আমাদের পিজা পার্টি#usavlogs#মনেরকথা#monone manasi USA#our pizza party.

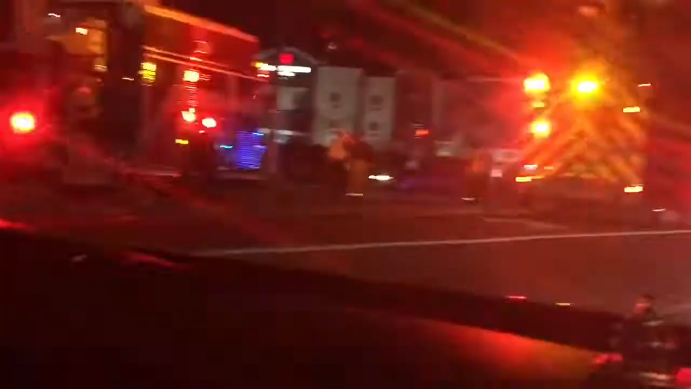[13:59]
পিজা পার্টি শেষ করে যখন রাস্তা দিয়ে ফিরছি বাড়ির দিকে দেখলাম বিরাট একটা অ্যাক্সিডেন্ট হয়েছে পুরো